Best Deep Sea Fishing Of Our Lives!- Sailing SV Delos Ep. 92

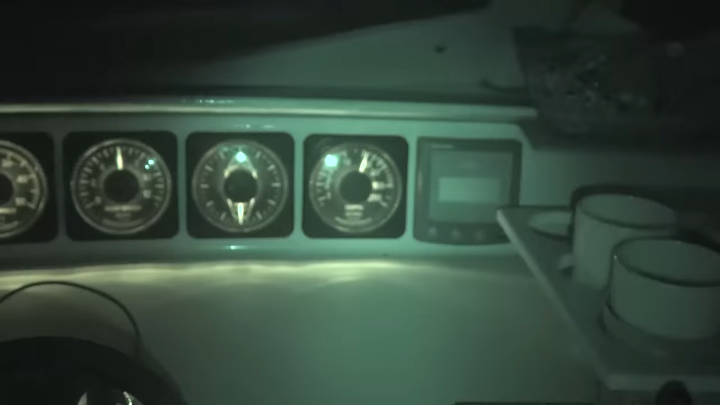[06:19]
yeah, it's pretty scary in the middle of the ocean, and you see the depth reading.